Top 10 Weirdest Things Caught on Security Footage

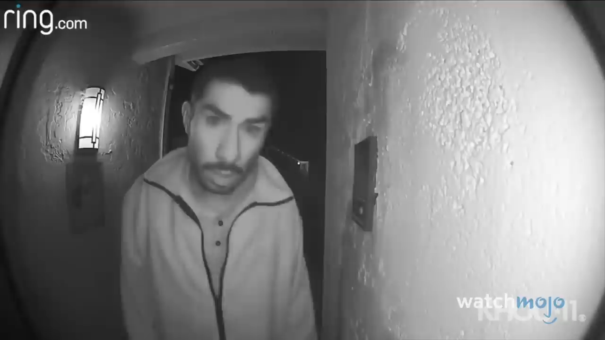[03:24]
Number 7. Delicious doorbells. Home sweet home is a phrase that this man took too literally. Roberto Arroyo arrived at the Dungan residence at two in the morning, and spent almost three hours licking their intercom system.
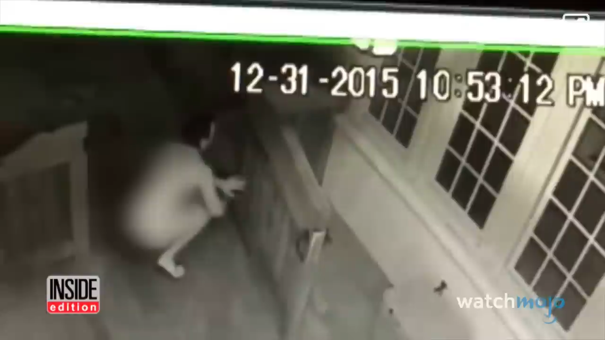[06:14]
Some Unpresidential Practices Some stranger decided to surprise reality TV star Danielle Yancey and her husband on New Year's Eve. Danielle's husband Bart had noticed an obscured figure lurking around their home in Alabama. When Bart confronted the exposed interloper, he turned tail and ran before he could get a good look at him. The Yanceys looked at what their security camera had filmed, and let's just say they were confused.
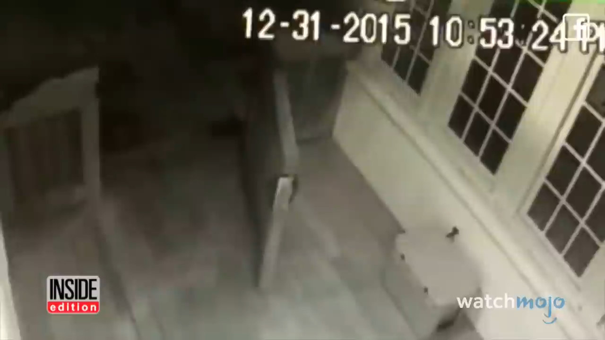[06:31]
This peeping Tom wasn't wearing anything except for a Ronald Reagan mask.
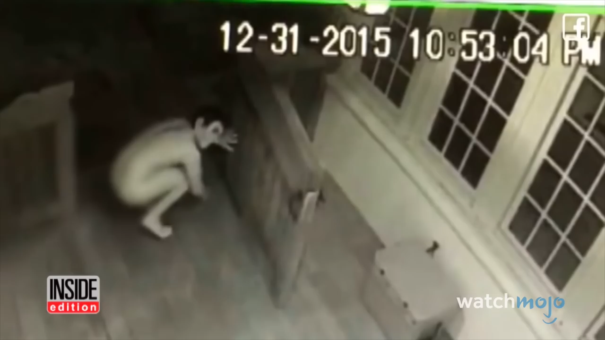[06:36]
Ronald Reagan? The actor? Ha!
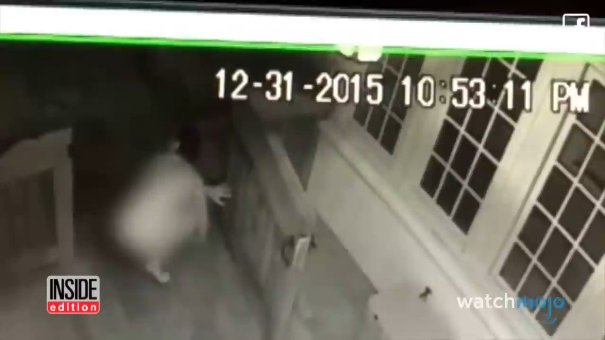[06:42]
And a sock on his... Well, he was barefoot, so you can guess where. The skinny naked man with a sock placed over his privates can be seen looking into windows and crawling around the porch. The police have no leads, and the identity of this Sub-Zero streaker is still unknown. Authorities say police are still looking for the man. 3.